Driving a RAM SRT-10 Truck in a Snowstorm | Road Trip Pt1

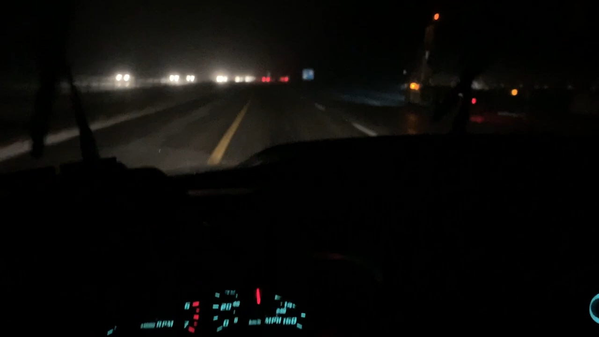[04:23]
So it's a little bit later. I think right now it's seven, almost seven o'clock. It's like 30 degrees outside. And this is what we're dealing with. I don't know how well you can see it, but it's snowing. We're pretty much in Columbus, Ohio right now. Just coming up to it. And this should be the last of the bad weather. We're hoping we're checking the weather. And so I think this is it. Also, I think you guys wanted to see.